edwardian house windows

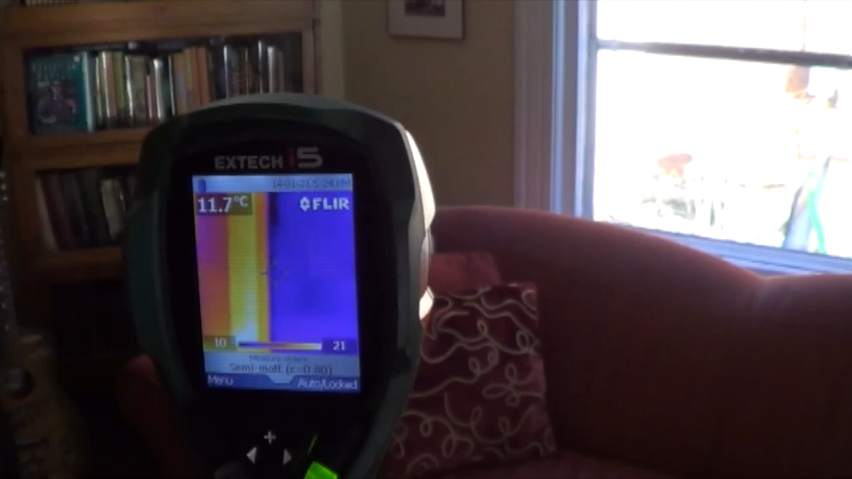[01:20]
On screen: spot 11.7°C
You can see it's the float glass. It's bubbly. We get 12, 11.
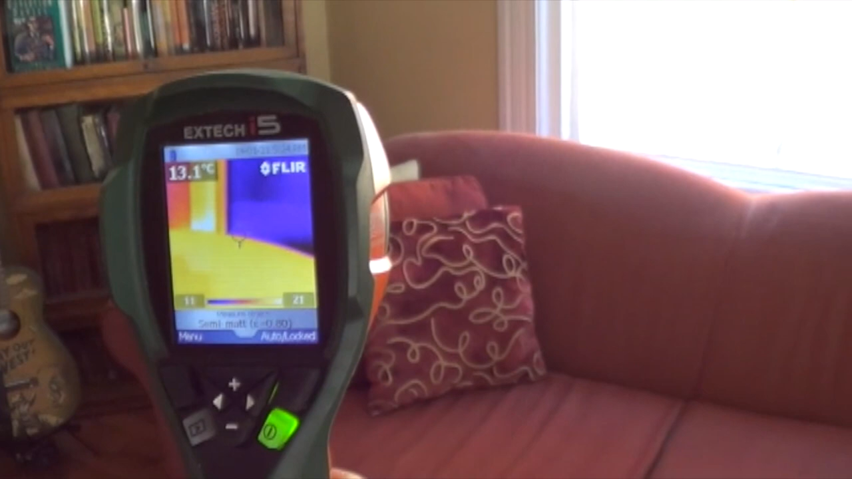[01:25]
On screen: spot 13.1°C
We haven't got to single digits yet have we? No. There we're going to get an 8.
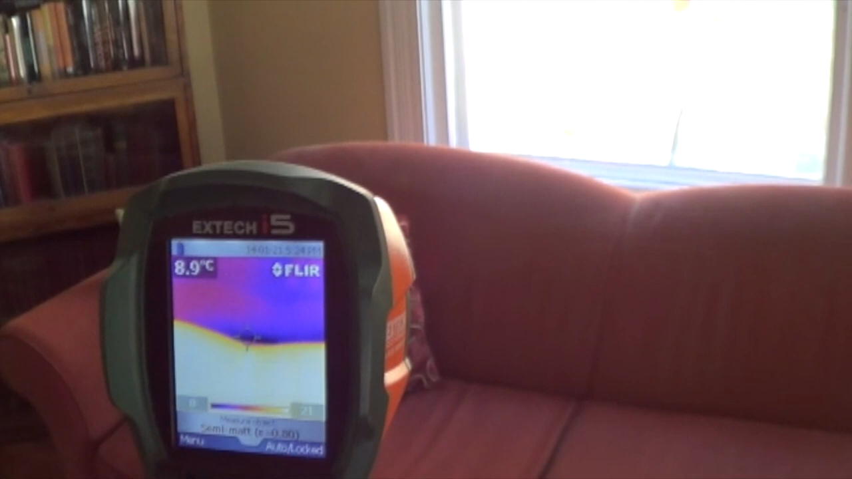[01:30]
On screen: spot 8.9°C
8 right at the bottom. But it's a lot better than minus 2. 8, 16, 8, so we've got 8, 7.
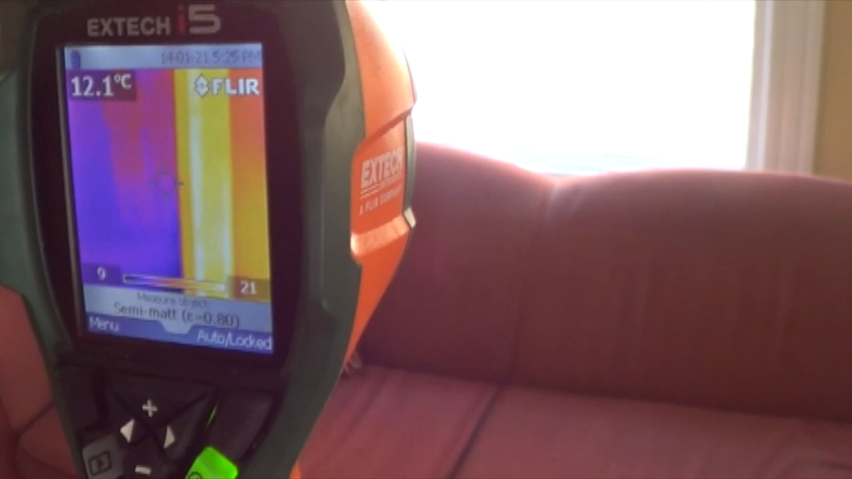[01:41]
On screen: spot 12.1°C
Okay so that is a 110 degree of year old window,
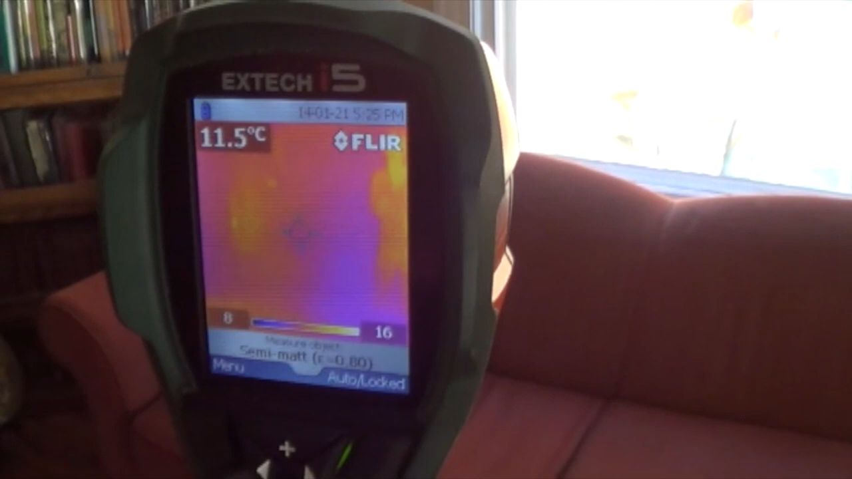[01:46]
On screen: spot 11.5°C
110 year old window that has just a simple aluminum massage on the outside.
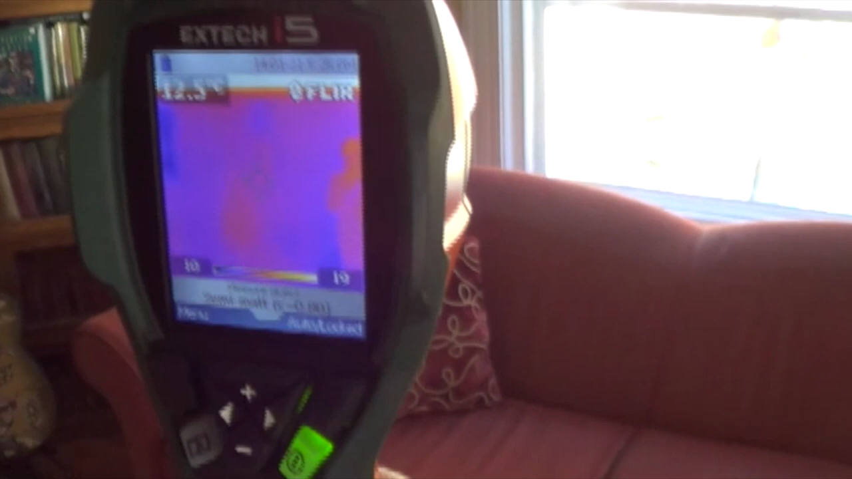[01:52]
And the upper window,
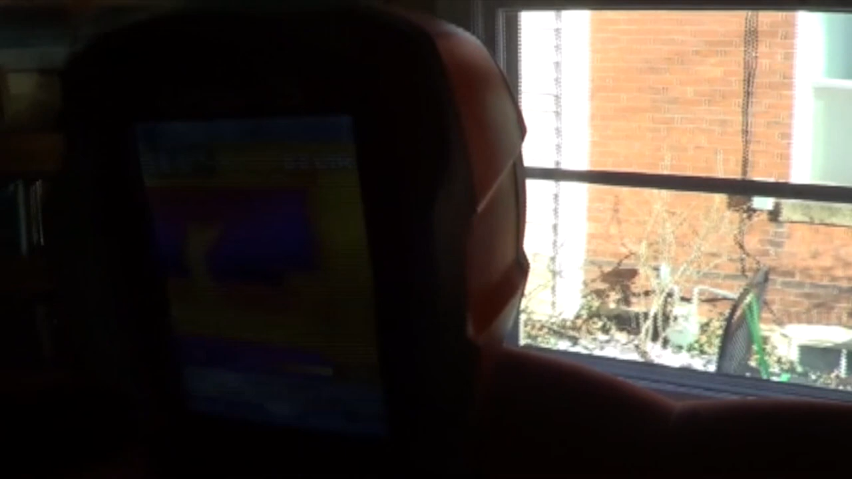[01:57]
the clear story fan light window is 13 degrees, 14 degrees.
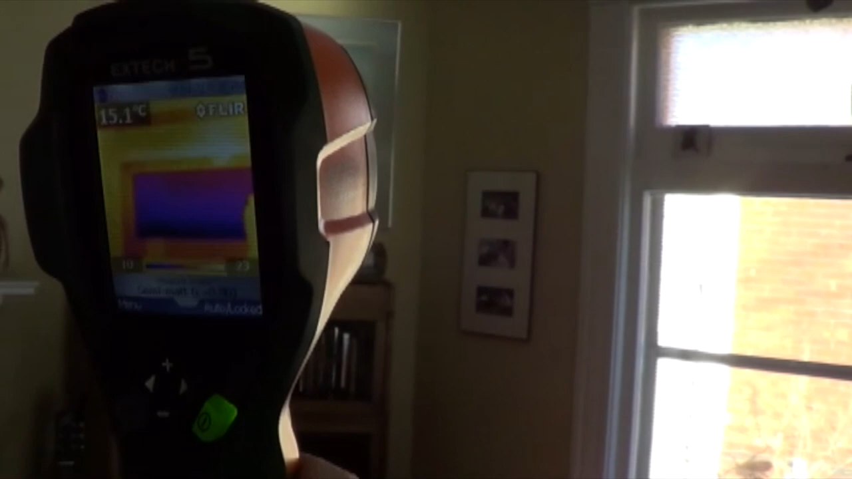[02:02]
On screen: spot 15.1°C
Let's go down to where it's really cold. 9.
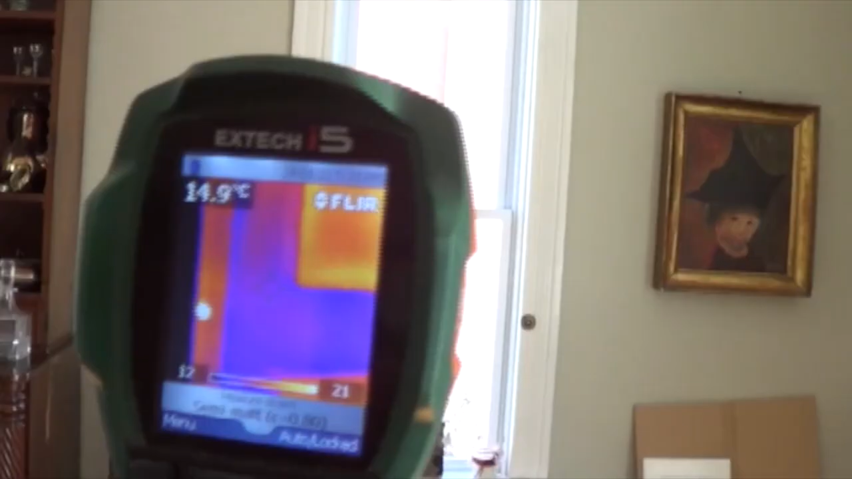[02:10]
On screen: spot 14.9°C
Then we come over to the window, the window frame,
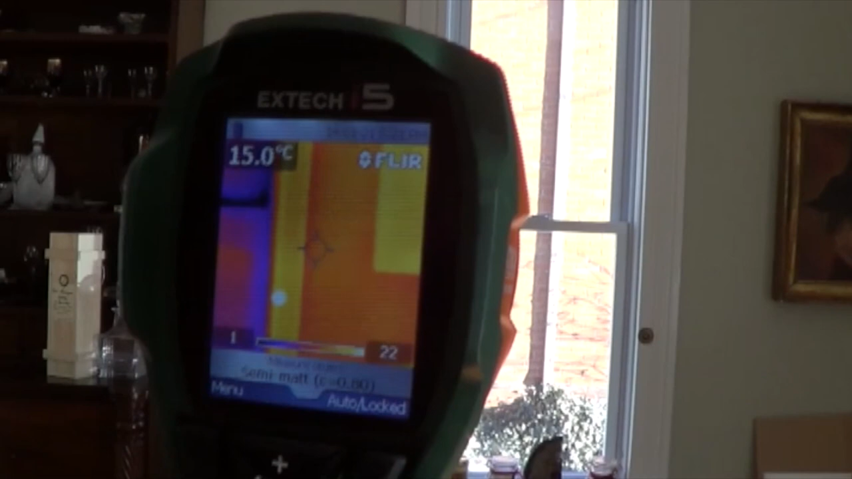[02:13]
On screen: spot 15.0°C
which is the old frame, 16, which is 2 degrees, 2 degrees warmer than the wall.
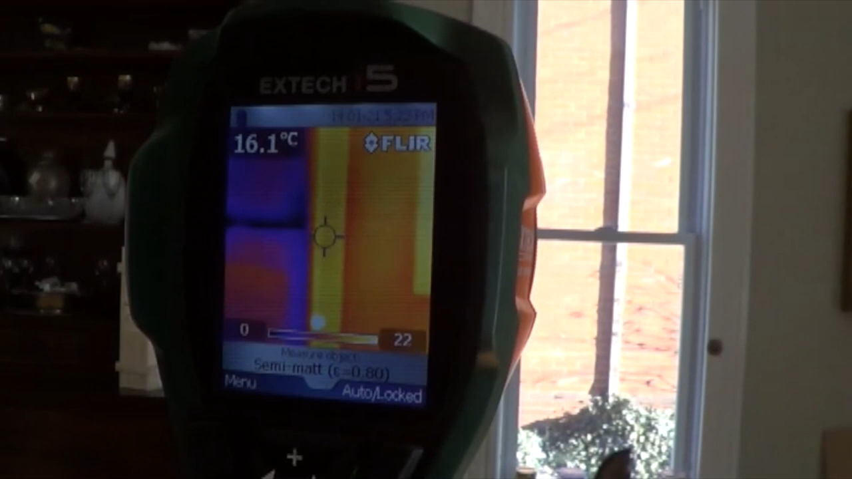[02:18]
On screen: spot 16.1°C
And then we're down to 7, 9, 0 degrees, 2, 1 degree.
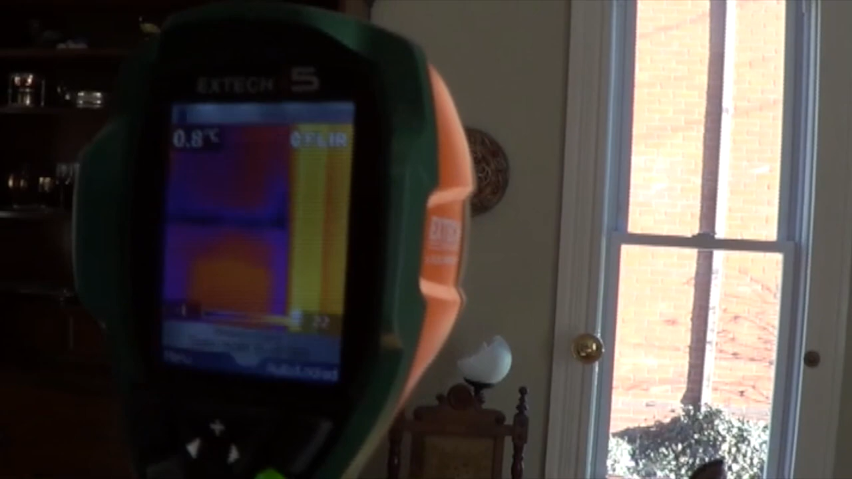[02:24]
We have 1 degree, 0. We've got 0. That's good. It's where the one pane reaches the other pane. It's a 0.
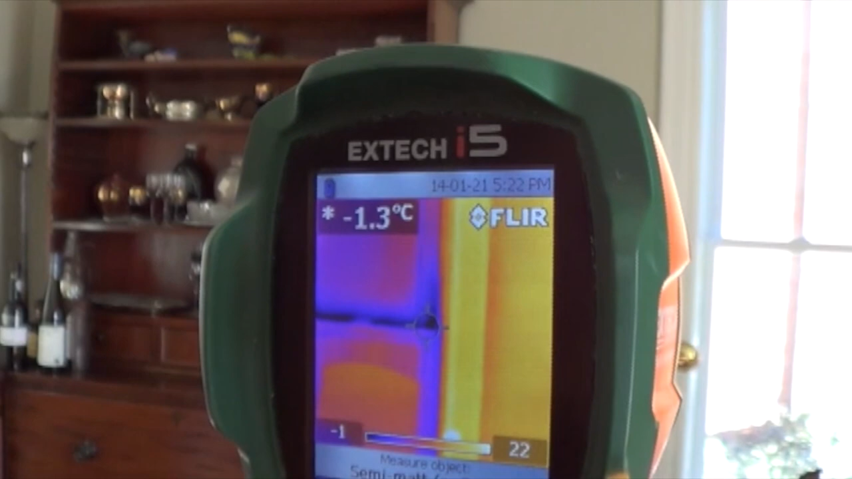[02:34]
On screen: spot -1.3°C
Do you see it? Minus 1.3. Minus 3. So there's a lot of draft coming there Lisa.
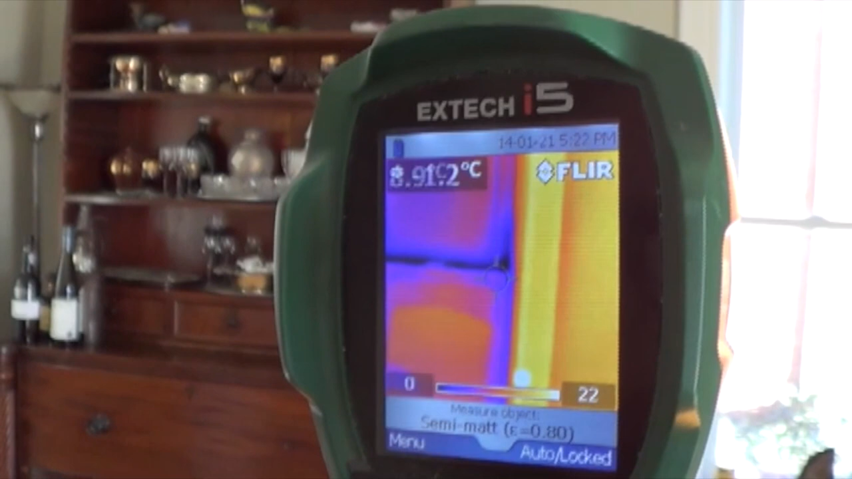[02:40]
Okay so the average temperature on the window is 12, 13.